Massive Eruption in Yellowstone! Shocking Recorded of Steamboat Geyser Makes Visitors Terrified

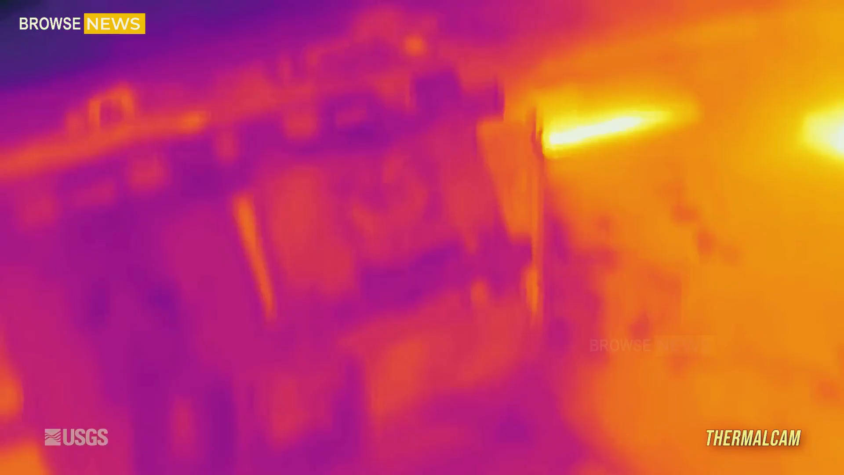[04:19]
check mark changes in thermal activity rising temperatures or new hydrothermal vents appearing